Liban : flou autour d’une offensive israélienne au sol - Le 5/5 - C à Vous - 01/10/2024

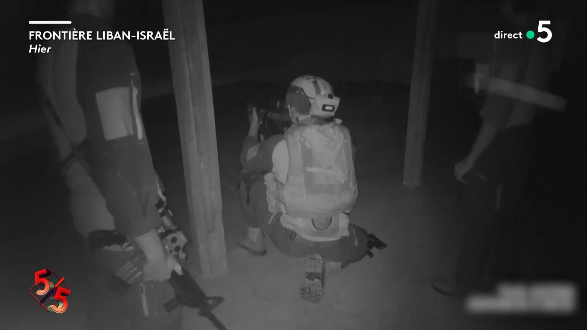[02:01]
qui se poursuit en cette opération. Ce que vous voyez, ce sont des images de la nuit dernière diffusées par l'armée israélienne elle-même.